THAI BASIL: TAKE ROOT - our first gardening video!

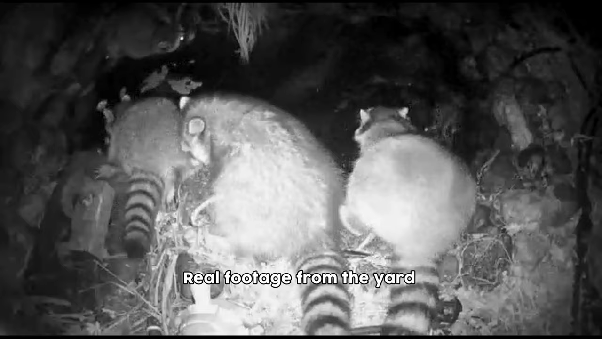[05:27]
raccoons might have dug it up sun may have dug it up who knows around here if you are not yet subbed to this channel make sure to hit that sub